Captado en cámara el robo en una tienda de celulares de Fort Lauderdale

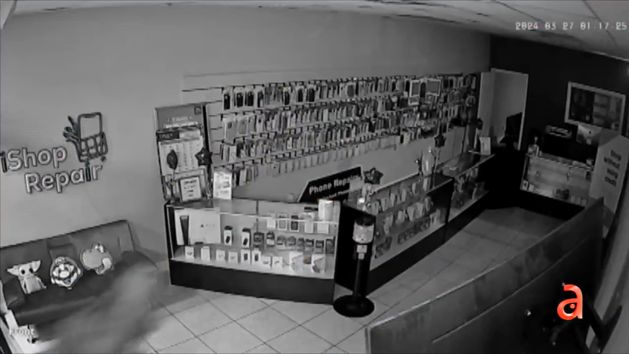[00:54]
De inmediato, el sujeto accedió al interior de la tienda, fue a la primera vitrina y la golpeó con fuerza hasta romperla y empezar a extraer celulares a toda velocidad.